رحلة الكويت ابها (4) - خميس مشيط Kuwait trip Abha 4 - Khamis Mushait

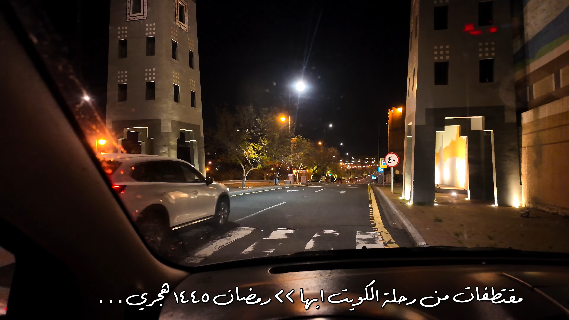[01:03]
ما أدري هو هذا ولا هم يقولون على اليمين. شوفوا الخباري كيف، وحتى عند الجبال الخباري مناظر صراحة.